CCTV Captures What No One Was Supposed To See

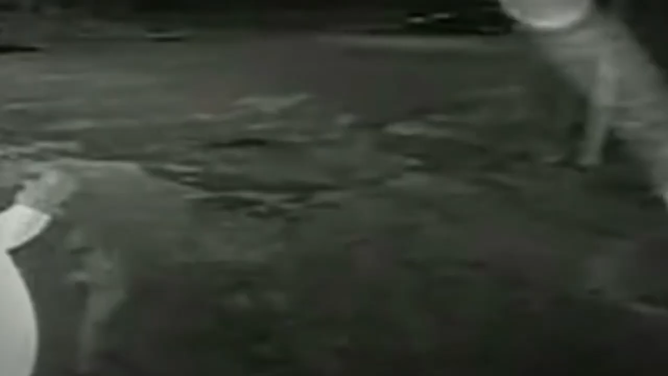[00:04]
From so-called proof of the paranormal and crazy criminal activity to the unnecessary attack on Frosty the Snowman,
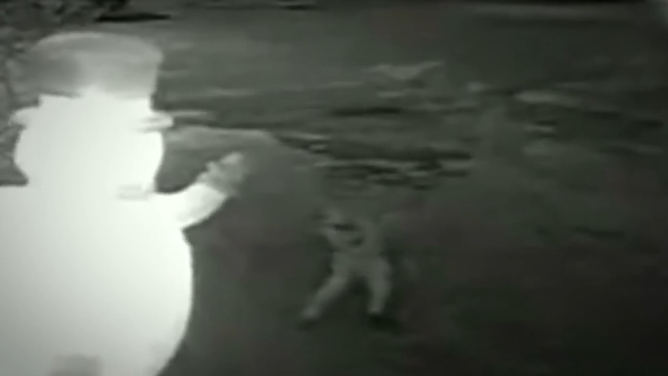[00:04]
cameras are capturing some pretty wild stuff these days. And since there are more cameras everywhere than ever before,
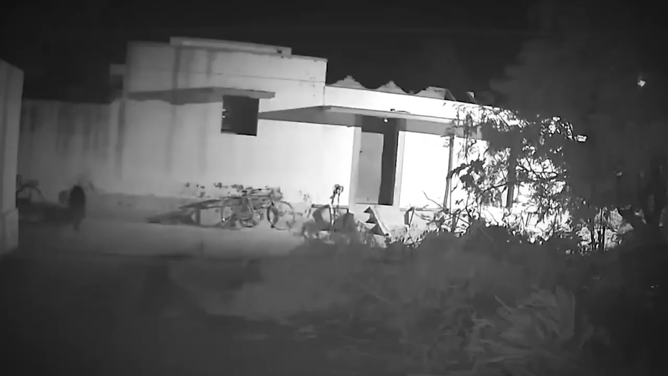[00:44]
Mystery Woman CCTV captures what no one was supposed to see, and frankly, it's terrifying. This spider-walking person with a pale white face looks like they're possessed.
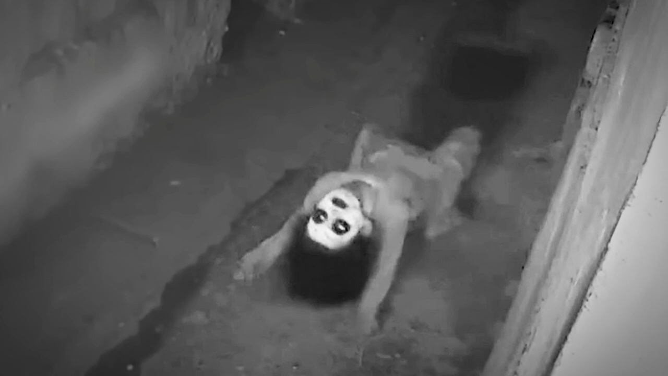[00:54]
And it was all captured by security cameras. It brings to mind the ultimate possession movie, The Exorcist. It's the scary story of a teenage girl named Reagan who was believed to be possessed. There's a famous scene where the lead character spider-walks just like this down a flight of stairs. The effect was equally as terrifying. But it was a scene that was actually cut out from the original film when it was released in the early 1970s. In 2000, the director put together an extended director's cut of The Exorcist,
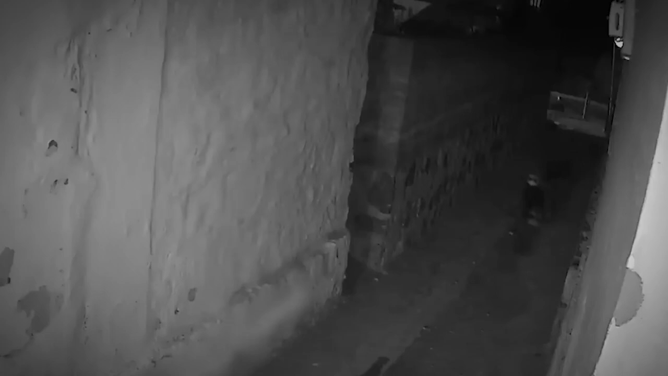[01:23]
originally subtitled The Version You've Never Seen. In this cut, Friedkin reinserted the spider-walk using CGI to erase the wires, and remastered the footage to fit with the rest of the film. While many fans were aware of the spider-walk and it had been included as a deleted scene on a prior DVD release, seeing it cleaned up and put back into the film proper enabled many to see it in a new light. And it's become a favorite sequence of many since. But this is not a movie. It's the last thing you would want to see walking down a dark alley. Sinkhole car.
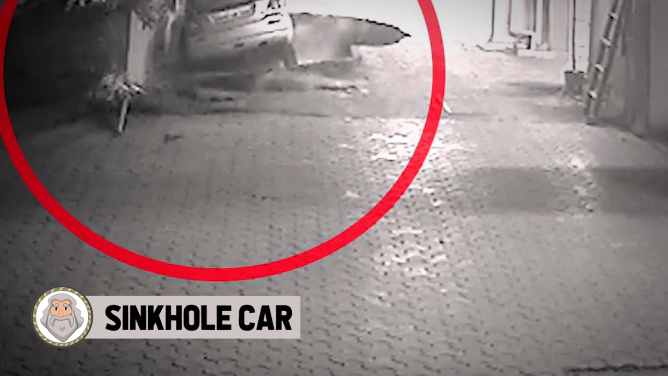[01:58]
Caught on CCTV camera, watch this shocking footage from Florida of a car being swallowed up by a sinkhole.
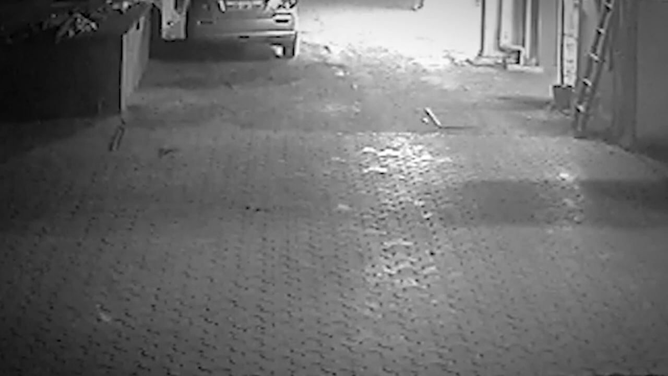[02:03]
Thankfully, no one was inside the car. But it's pretty scary to think that sinkholes are actually quite common in some parts of the world.
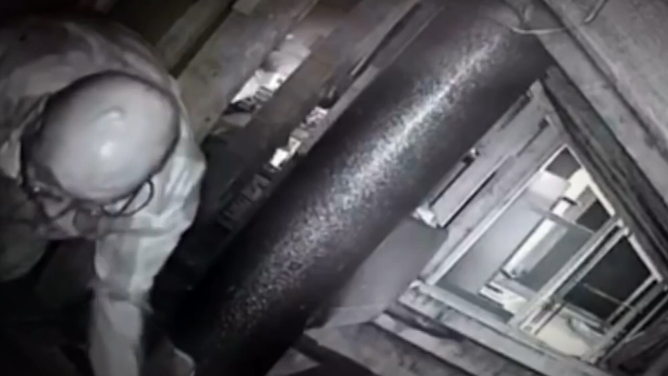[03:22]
Surveillance video shows him removing a false wall that he engineered, climbing onto the ceiling above the baby's crib, and he lies on some planks that he puts there.
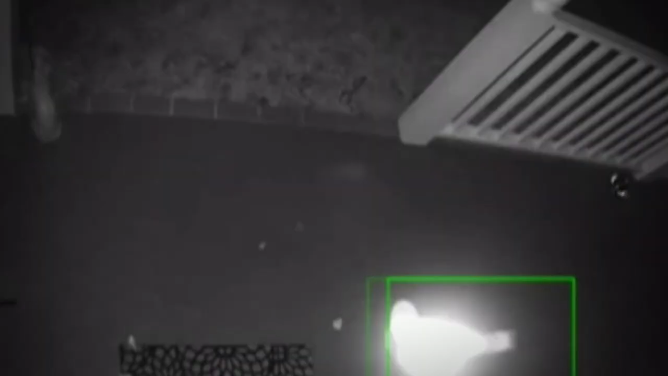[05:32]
Renoke Lights The video was captured overnight on a Virginia couple's surveillance camera. They received an alert from their security system that motion was detected. What can be seen in two separate video clips is very curious. The owner, who wanted to remain anonymous, said she was baffled by what's seen on video moving across her porch. An orb of light that's glowing. And of course, it had people on social media speculating all kinds of things. It was suggested that it might be ball lighting.
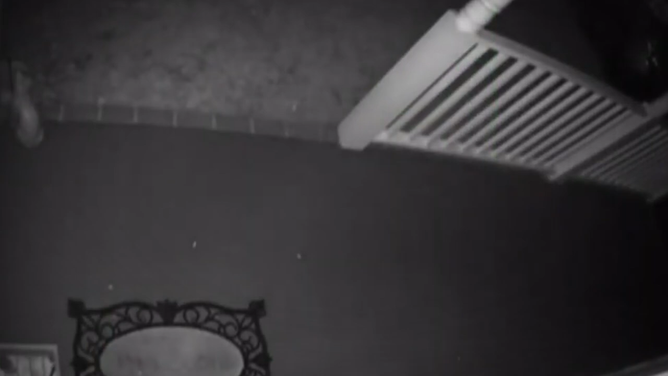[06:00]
A rare and unexplained phenomenon described as luminescent spherical objects that vary from piece size to several feet in diameter. While some said it was a bird, others said it looks like bugs. And then there's the possibility that it could be supernatural. Could the security cameras have captured ghosts? The homeowner, who pointed out that she lives near a graveyard, said what can be seen looks very different from what bugs look like when they show up on video. This part of Virginia is known to be haunted. Founded in present day North Carolina in 1585 by Sir Walter Raleigh,
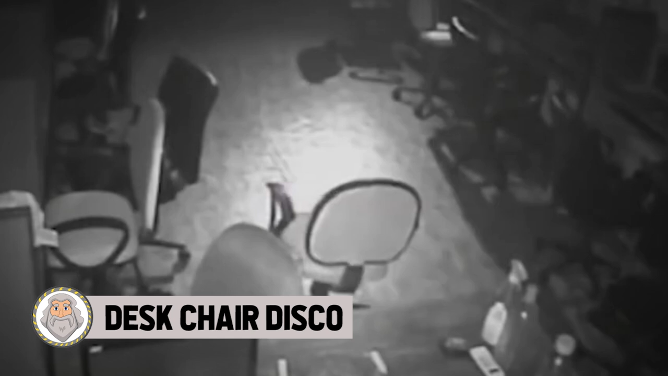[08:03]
It might be a short clip, but these desk chairs appear to move on their own. And for many folks who've seen this video, it's proof that ghosts are real and they can move stuff. Have you ever had an object disappear and then reappear in an unusual location?